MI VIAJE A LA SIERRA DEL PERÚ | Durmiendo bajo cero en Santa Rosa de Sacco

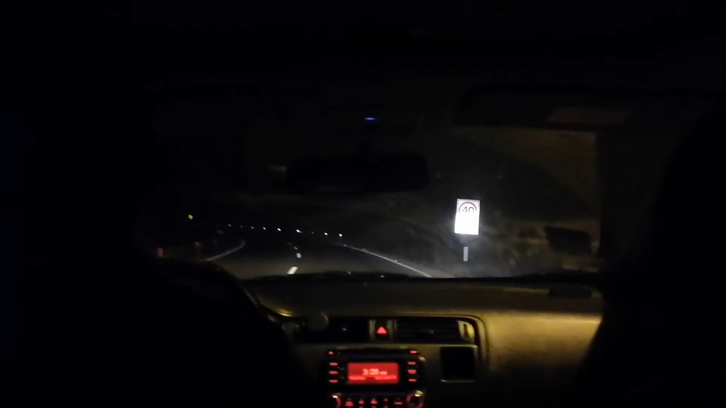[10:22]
Y así se ve la carretera de madrugada.
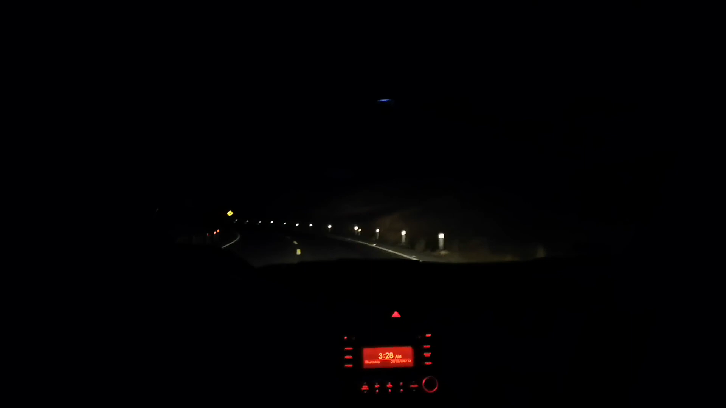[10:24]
Yo no entiendo cómo la gente puede conducir si solo tiene lucecitas enfrente. No hay nada más.